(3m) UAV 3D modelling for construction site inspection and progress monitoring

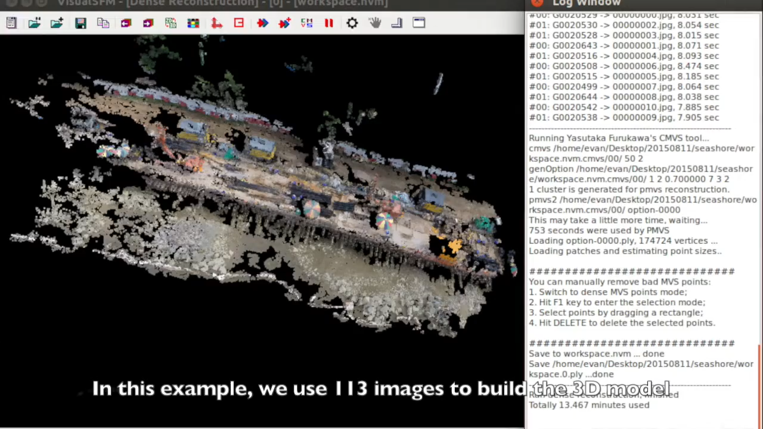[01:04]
In this example, we use 113 images to build the 3D model using a well-studied method called StructureFromMotion.
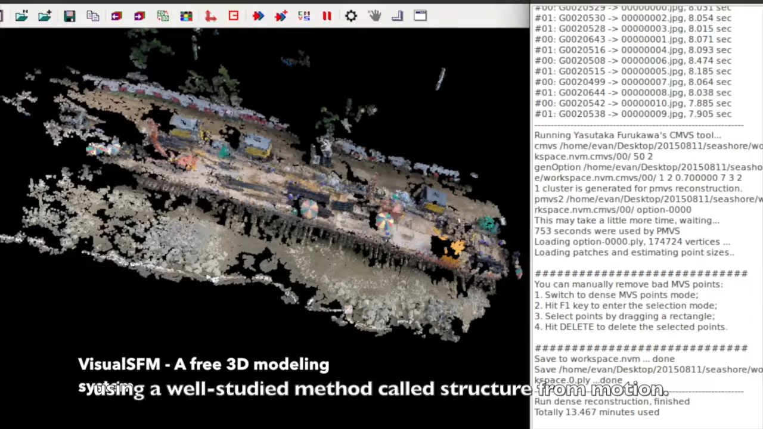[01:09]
We use a free StructureFromMotion software named VisualSFM to finish the process.
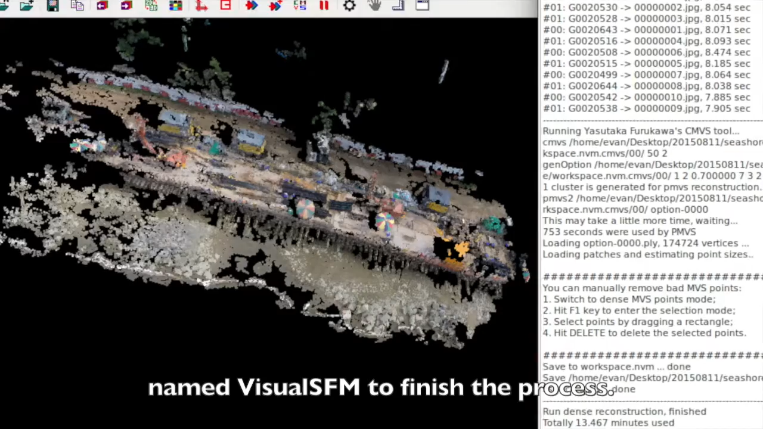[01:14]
The generic model contains around 1 million points, which is good enough for further analysis.
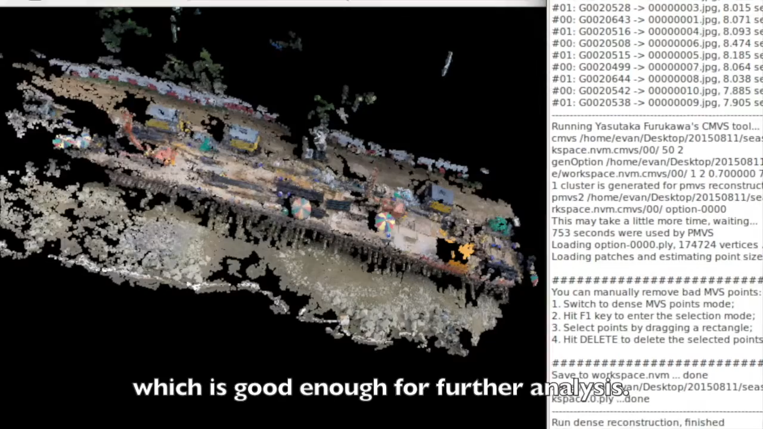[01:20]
The last step is model analysis. The first function is model comparison.
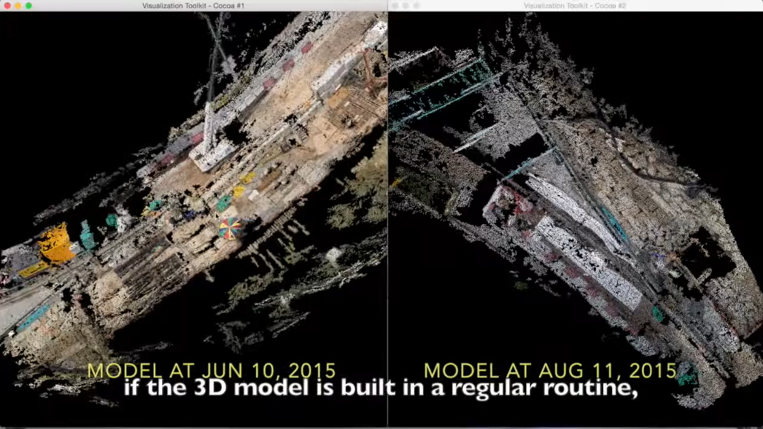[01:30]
If the 3D model is built in a regular routine, we can compare different models using our homemade software.
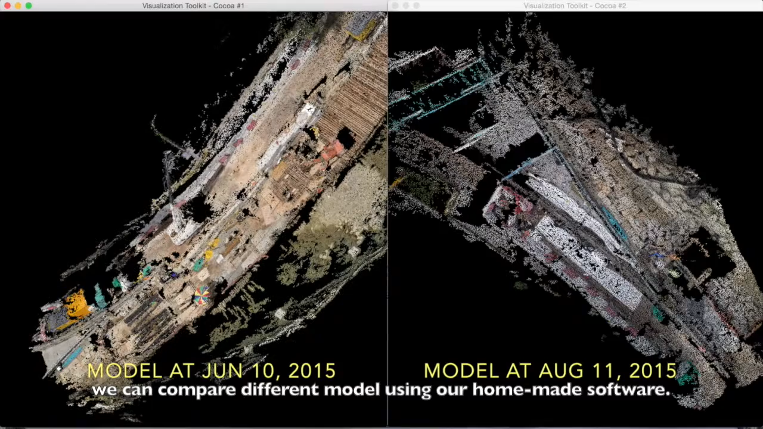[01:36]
The user can freely zoom in and out,
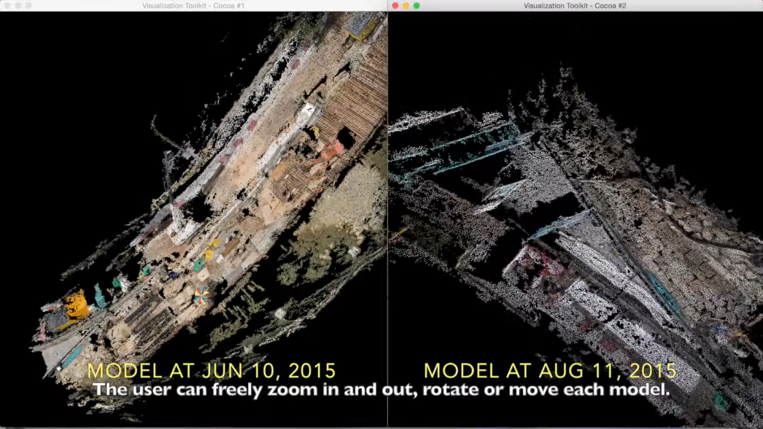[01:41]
rotate and move each model, which is very convenient for managers to find the progress.
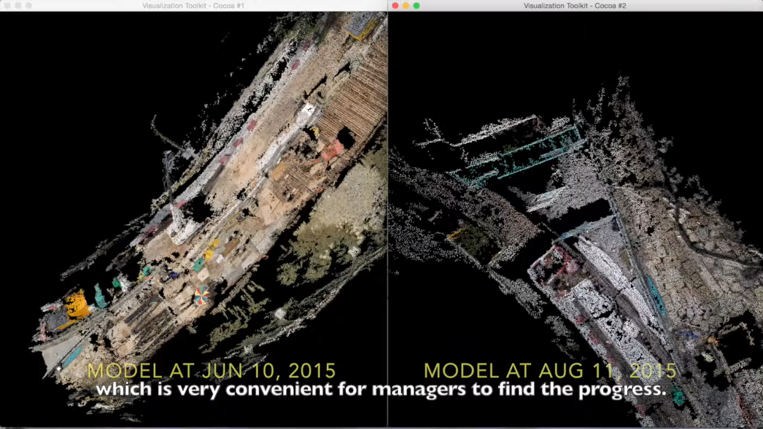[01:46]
The second function is model measurement.
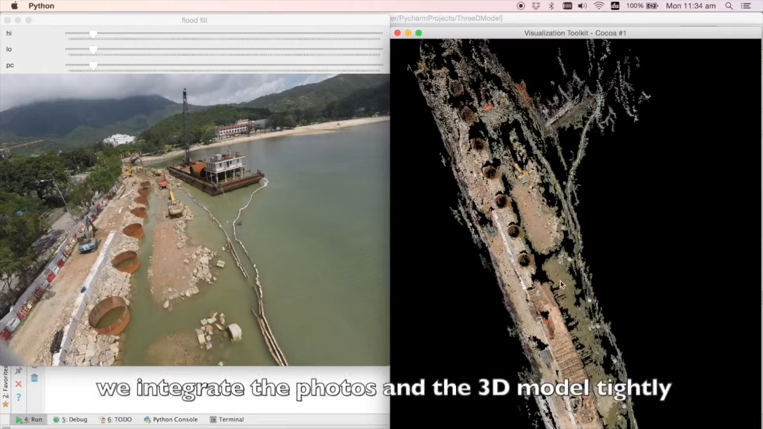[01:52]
We integrate the photos in the 3D model tightly, so our system can figure out the correspondence of each photo and the model.
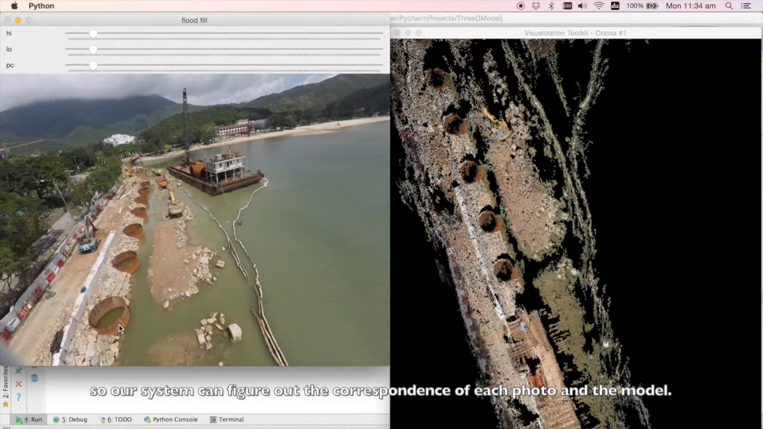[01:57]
The user can select target object in the photo,
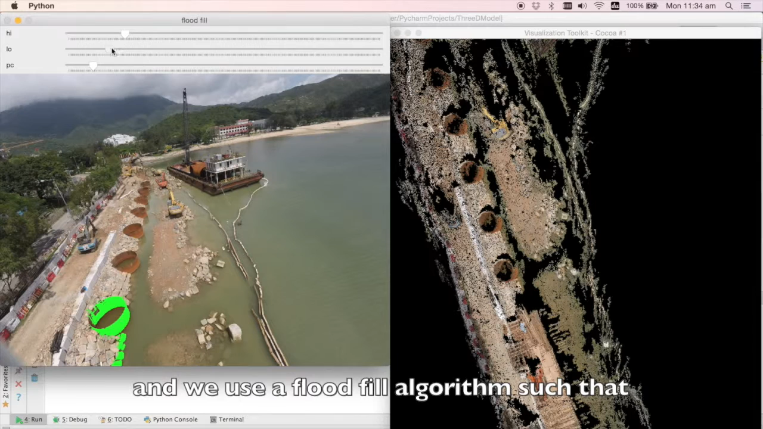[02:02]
and we use a flat view algorithm such as similar areas will be automatically selected as well.
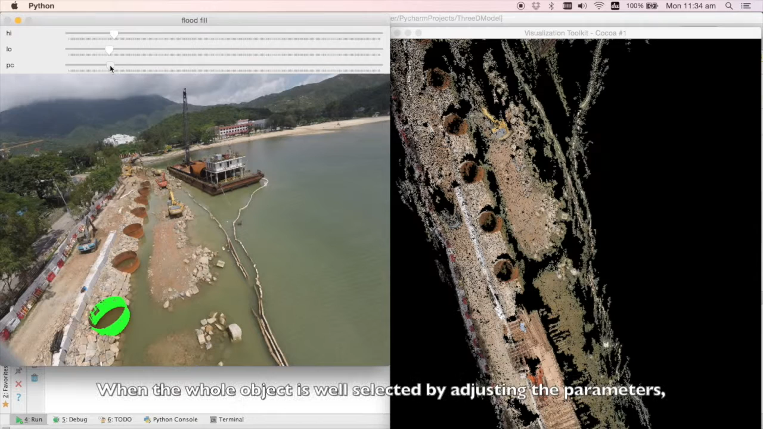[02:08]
When the whole object is well selected by adjusting parameters, the volume can be calculated using the corresponding points in 3D model.
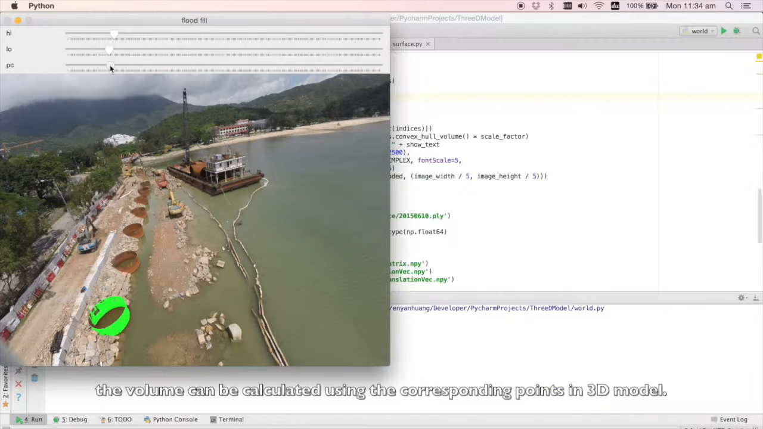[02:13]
The calculation takes only several seconds since we use k-dimensional tree to optimize the data structure.
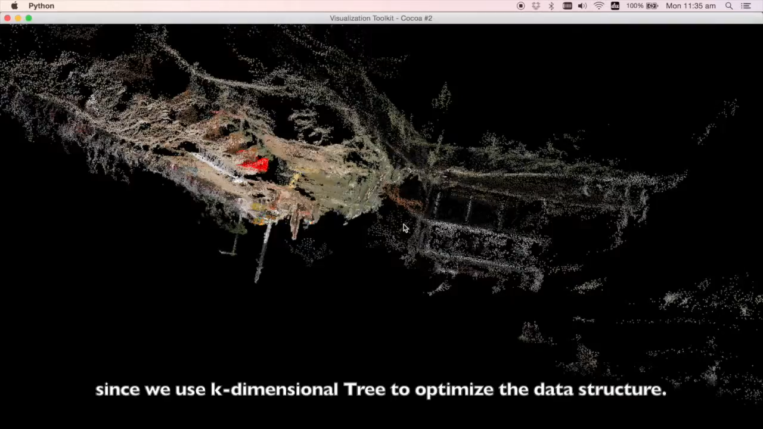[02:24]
As shown in this demo, the points are marked in red in the 3D model, and the result is around 8 cubic meters.
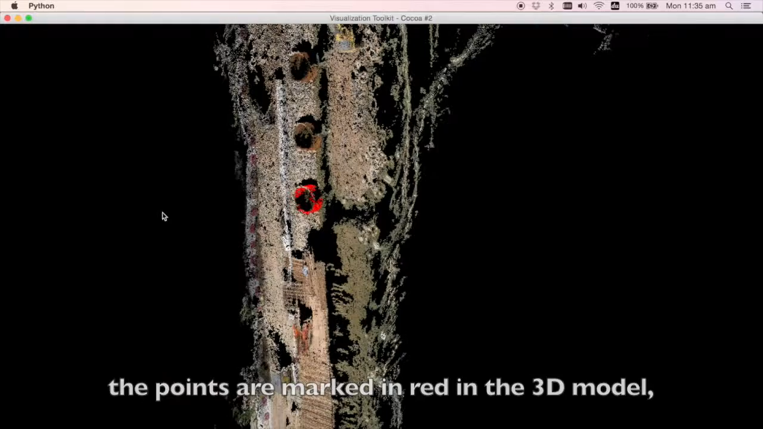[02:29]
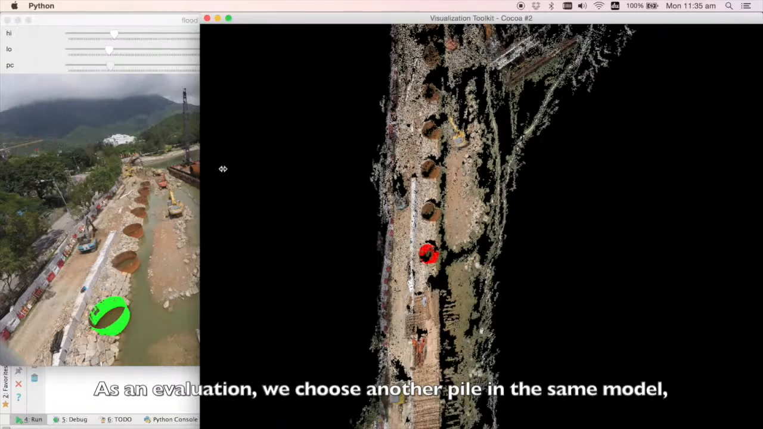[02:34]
As an evaluation, we choose another pile in the same model.
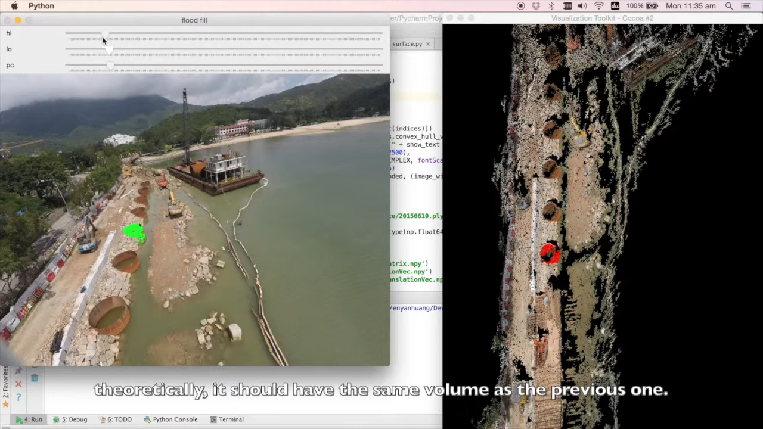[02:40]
Theoretically, it should have the same volume as the previous one.